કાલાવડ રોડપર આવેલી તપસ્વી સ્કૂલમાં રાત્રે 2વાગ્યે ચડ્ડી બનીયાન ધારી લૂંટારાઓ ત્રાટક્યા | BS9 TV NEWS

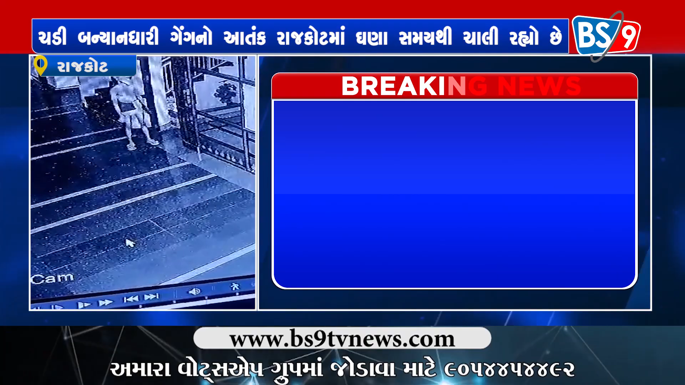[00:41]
आता चड्डी बन्यान धारी गेंग नो लूट ना सिसी टीवी सामय आवेया छे ब्येस नाइन टीवी निउस साथे साहिल सप्पार राजकोट